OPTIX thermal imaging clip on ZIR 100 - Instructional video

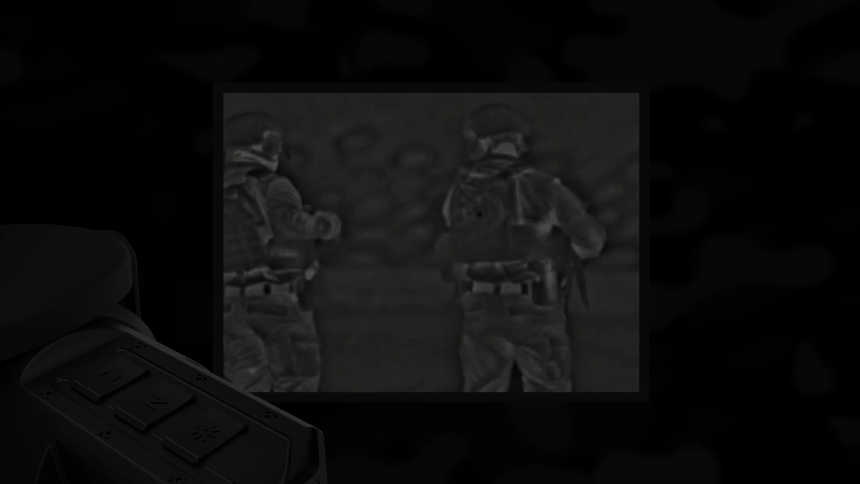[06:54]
The main operations are performed through the buttons on the top side of the device. And the integrated functions exceed the number of the three control buttons. Some features are triggered by a combination of buttons or temporarily pressing and holding the buttons for a specified duration. Digital Zoom. Press the Z button to activate two times digital zoom. Press it a second time to activate four times digital zoom.
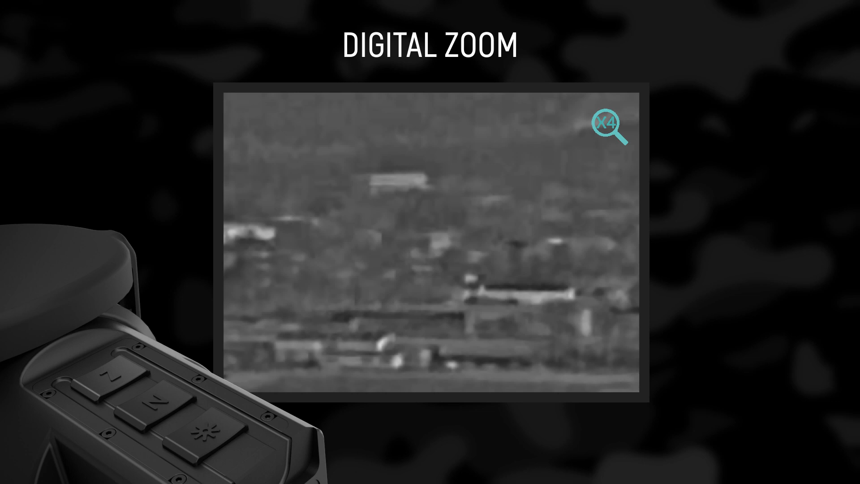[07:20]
The current digital zoom is shown at the top right corner of the screen. Please note that the digital zoom reduces the quality of the image. Digital zoom is applicable only when this function is enabled from the menu. If digital zoom is not enabled, when short pressing the Z button, the following info box appears.
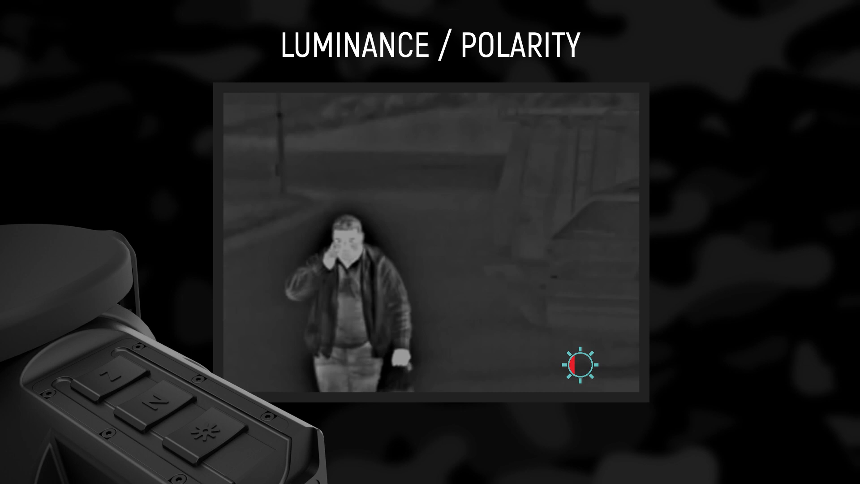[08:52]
The device has four fixed values of the display luminance. With prolonged use of the device in low lighting conditions, the lower luminance levels are recommended. This results in optimal energy consumption and greater observation comfort. Press and hold the button for more than two seconds to invert the image.
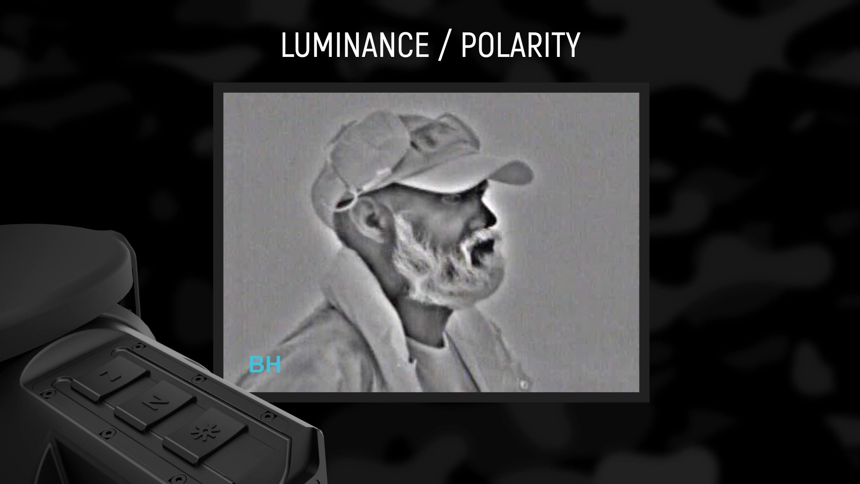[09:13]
For example, warm objects appear in dark tones, cold and white, and vice versa. Menu Navigation.
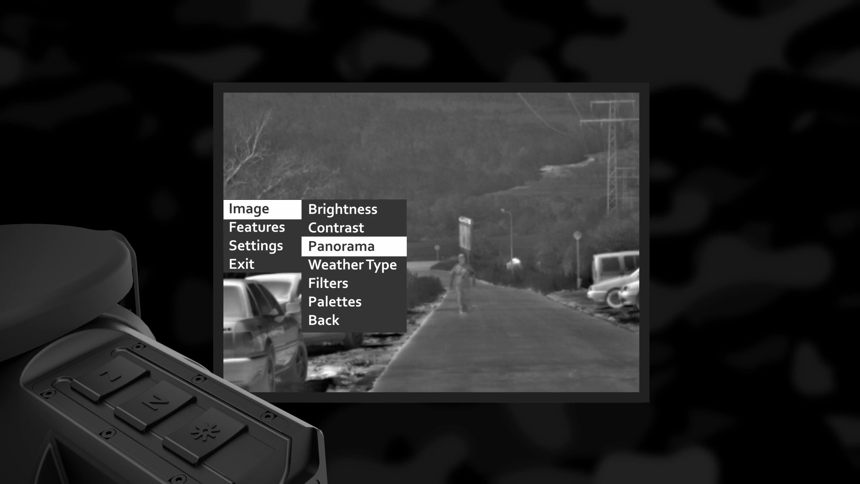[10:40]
for optimal details on observing landscapes with variable objects
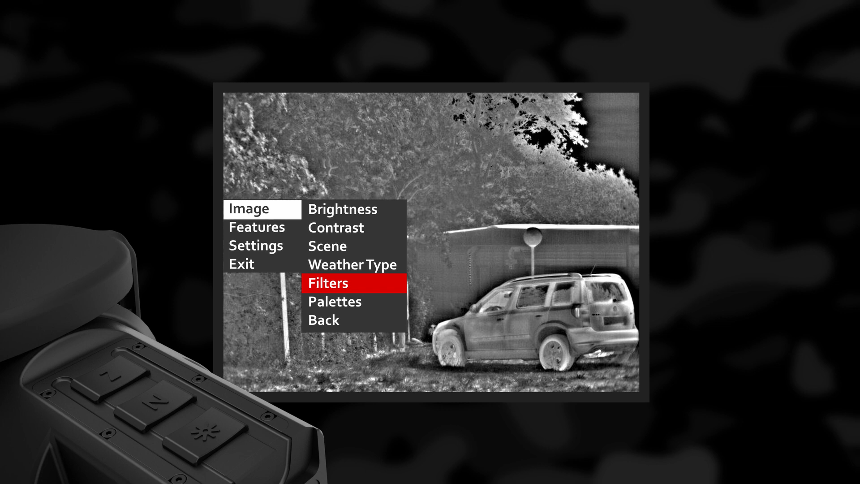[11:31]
Filters This type of filters affect the edges of the object You may choose between three filters Smooth, normal and sharp The smooth filter is suitable for reducing image noise Objects have slightly blurred contours The normal image filter is your standard mode of observation The sharp image filter gives objects sharper contours for maximum detail performance at long distances
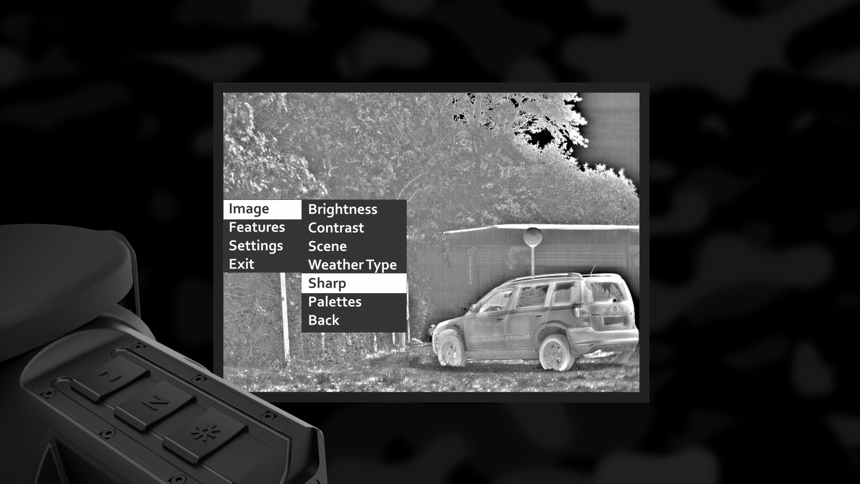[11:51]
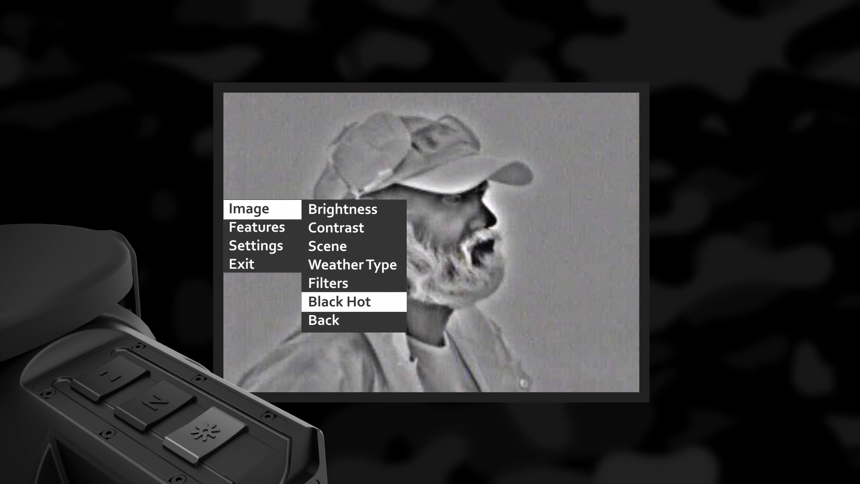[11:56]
Palettes Choosing black hot warmer objects appear in black And white hot warmer objects
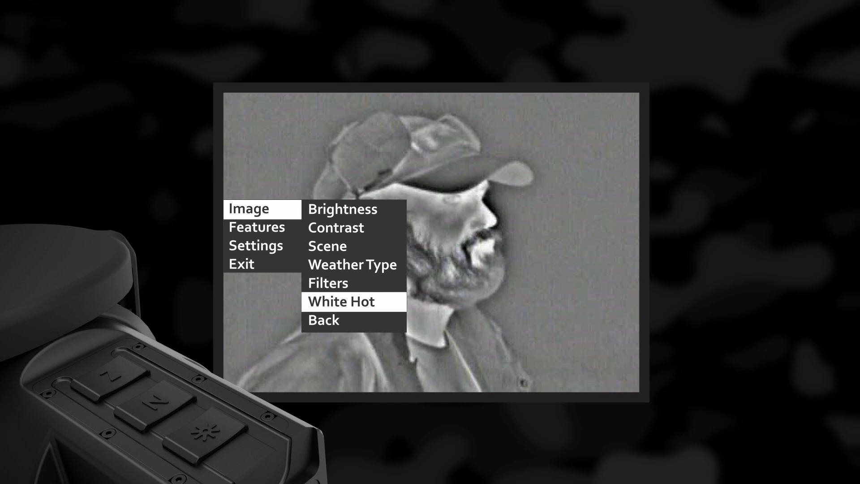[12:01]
appear in white is up to user's personal preferences Red hot is a recommended mode for prolonged observation The image is red black to minimize the
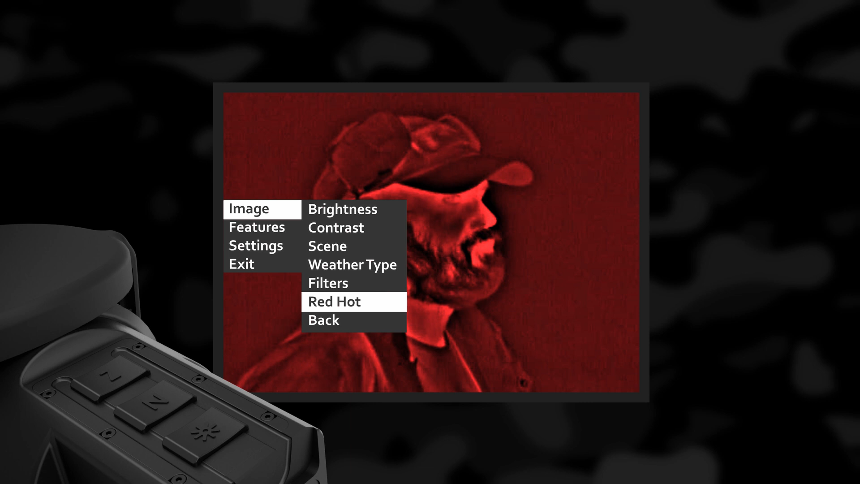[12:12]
blue light emitting by the display And is more comfortable on the eyes Isotherm palette The objects above the threshold temperature are colored in different shades
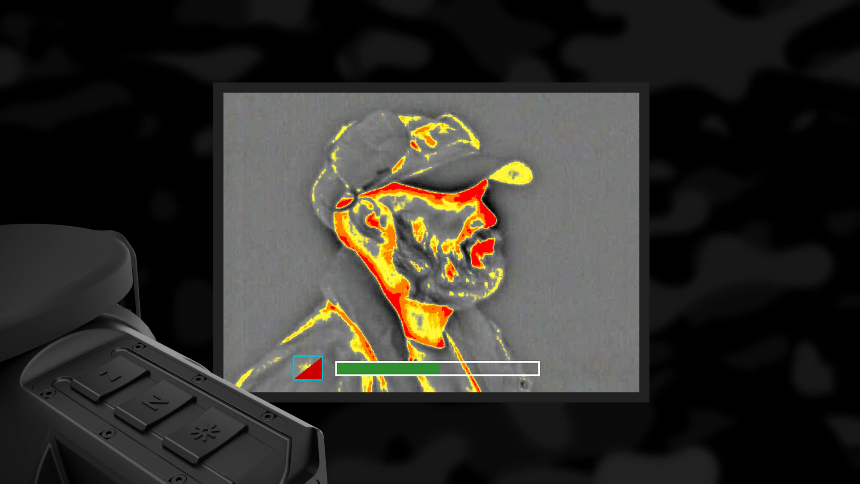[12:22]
of red The temperature threshold can be set, increased or decreased by the temperature scale shown Increasing the threshold value ignores the colorization of colder objects This